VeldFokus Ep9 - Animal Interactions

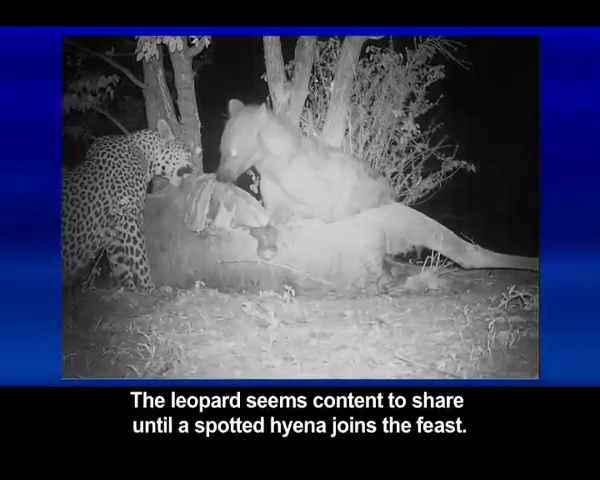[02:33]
Met die hyenas nou in die meerderheid, verlaat die luiperd die partytjie totdat die bruin hyena ook dik is, en toe kom die luiperd terug en vreet weer saam met die gevlekte hyena.
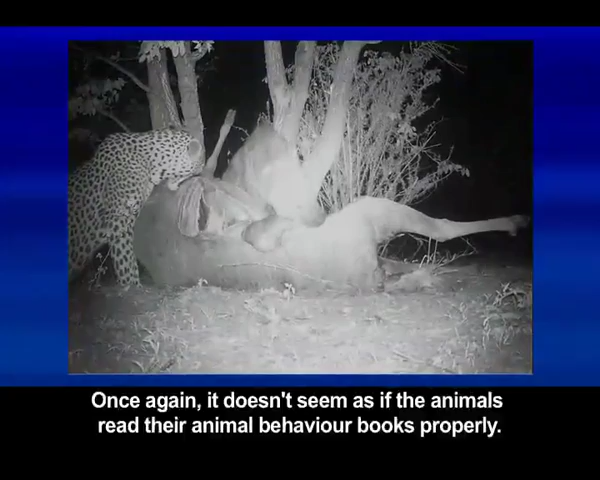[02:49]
Weereens lyk dit nie asof die diere hulle dieregedragsboeke goed gelees het nie.